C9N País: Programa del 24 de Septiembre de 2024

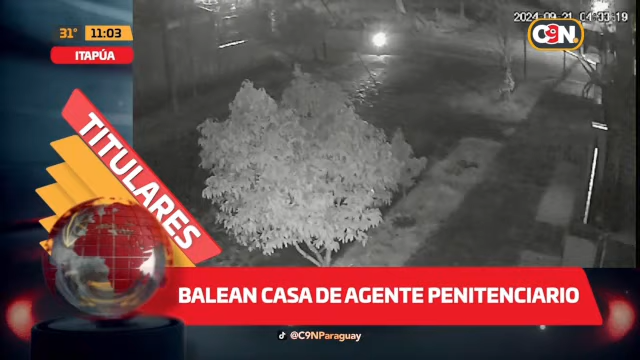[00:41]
Se sigue investigando un hecho de que estas personas a quienes se le ven en imagen llegan hasta este domicilio que pertenece a un agente
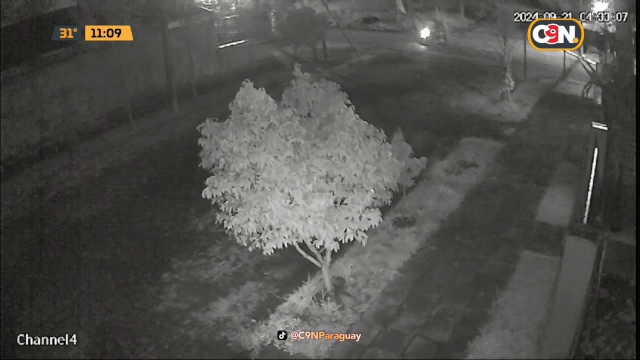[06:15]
estos visitantes que se observa en la motocicleta, vienen, es como que van identificando,
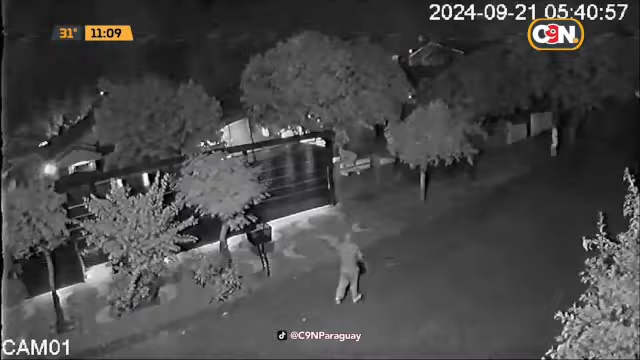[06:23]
llegan hasta ese sector, hace el observar por debajo de la misma si había alguien y
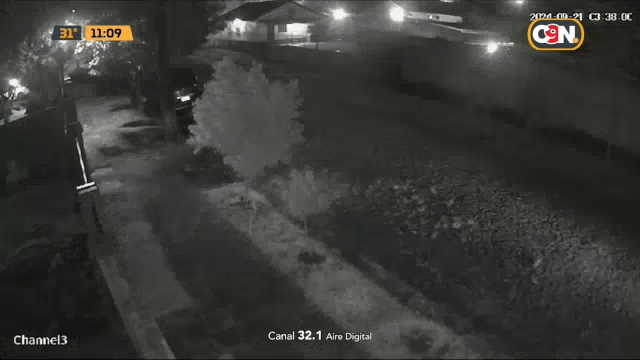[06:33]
efectúan disparos contra la vivienda de un agente penitenciario. ¿Qué se tiene al respecto? Los del Departamento de Investigaciones están también con la investigación del caso y,
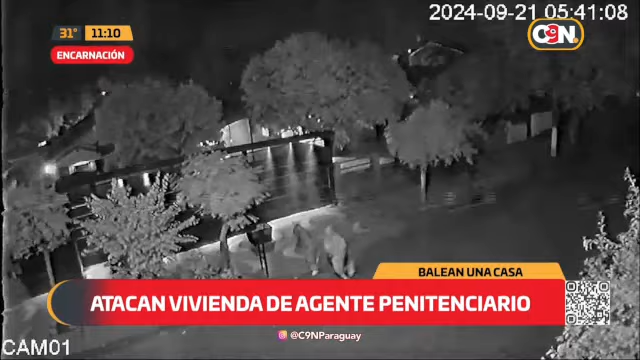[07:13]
En hora de la madrugada, a las 4:40 horas aproximadamente, ocurrió el hecho.